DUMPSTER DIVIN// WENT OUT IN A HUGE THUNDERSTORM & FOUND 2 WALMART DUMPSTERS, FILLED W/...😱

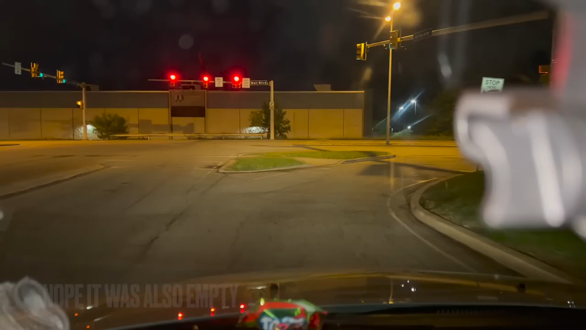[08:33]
we're gonna go check the pet dumpster and we're out of this town because this town is so overrun with divers. Oh, and I had a fruit by the foot, as you can see, right there. They're good.